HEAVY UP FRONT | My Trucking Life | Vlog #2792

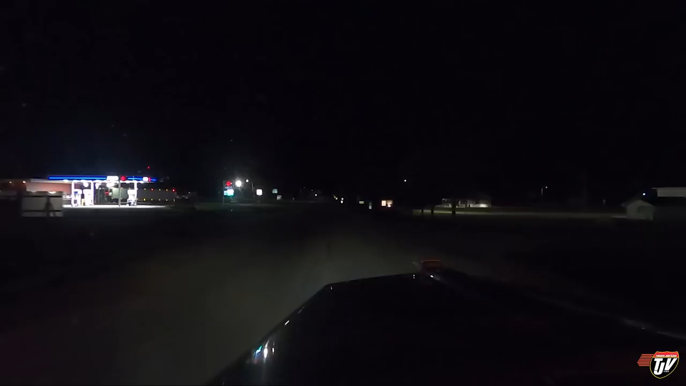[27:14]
We have 12 minutes to park the truck. Looks like there's a few parking spots here available.